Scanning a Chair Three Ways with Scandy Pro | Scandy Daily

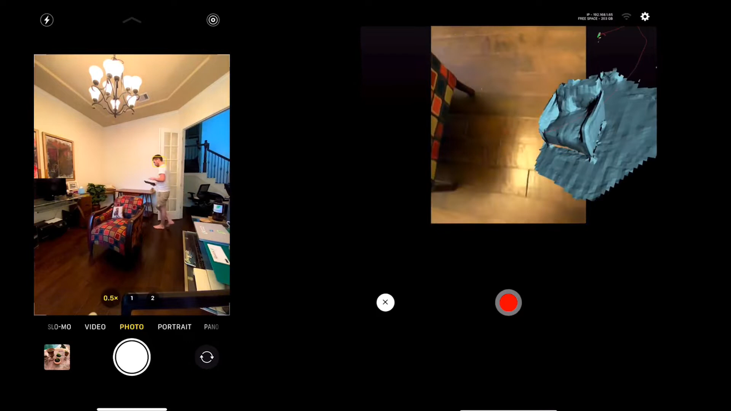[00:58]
LiDAR scanning is just really really quick and easy there.
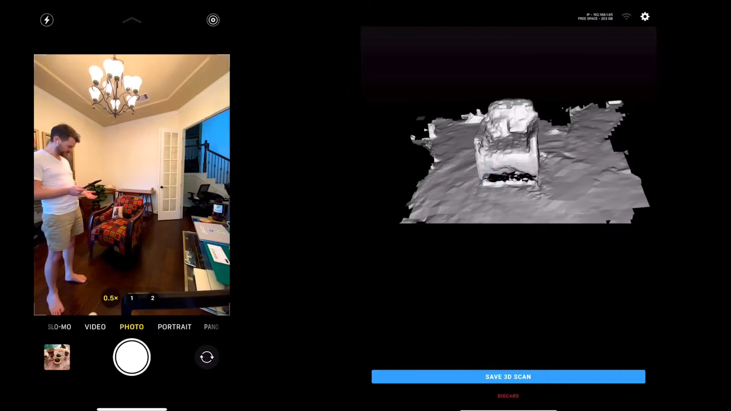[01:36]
I know what this chair looks like so I would recognize that that's that chair but you know maybe not
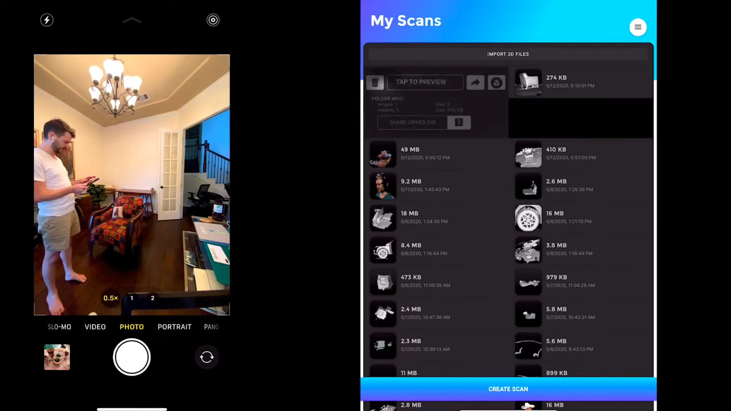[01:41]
in any great detail but it's a 337 kilobyte file so it's already quite small.
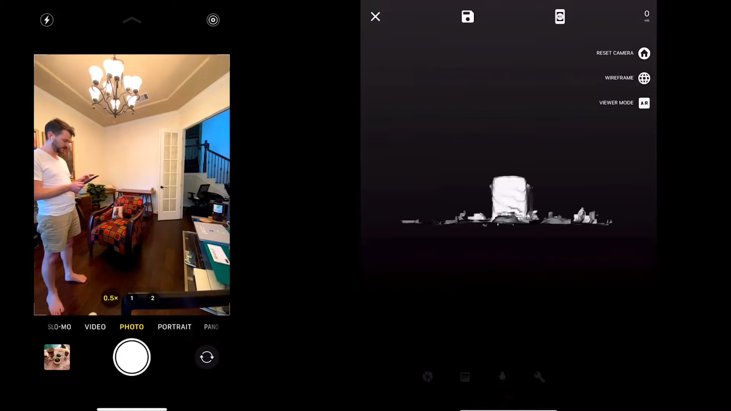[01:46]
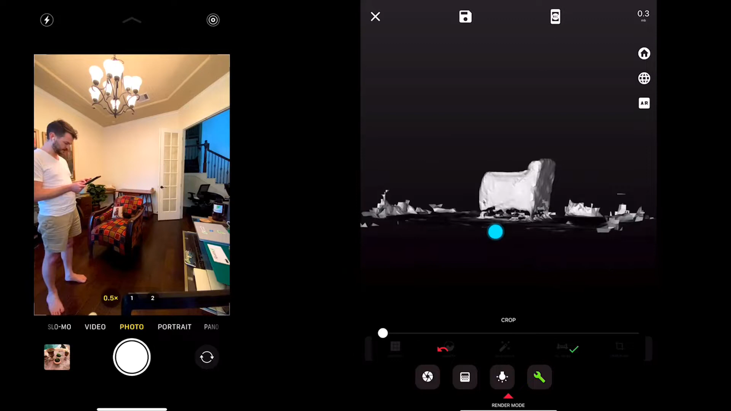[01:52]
We will go ahead and see if we can't clean it up a little bit though.
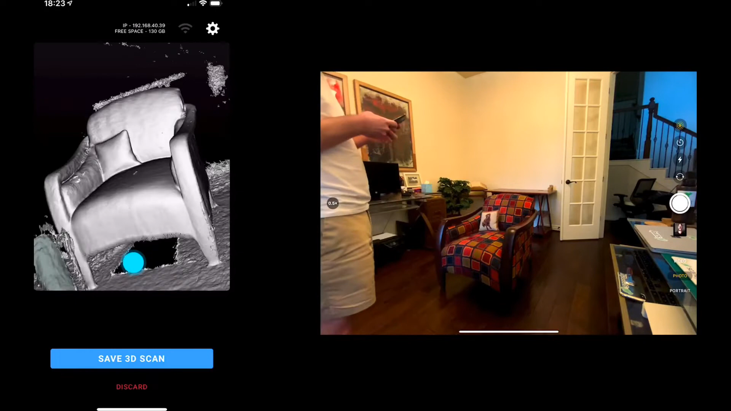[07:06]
That is a lot more detailed than the one on the LiDAR sensor because we scanned it at 3mm resolution instead of whatever the iPad is scanning at.